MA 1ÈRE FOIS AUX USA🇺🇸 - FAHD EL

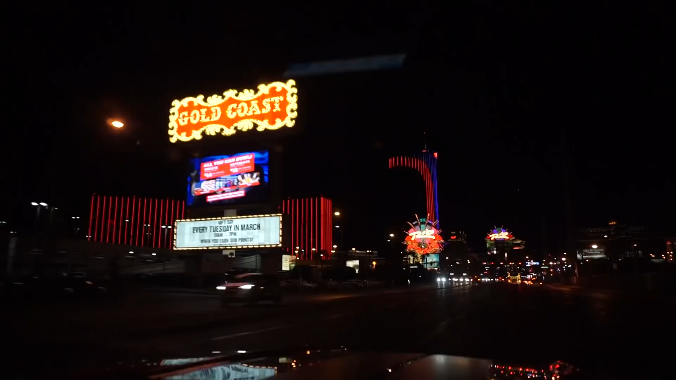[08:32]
Il y a des lumières de partout, franchement c'est archi stylé.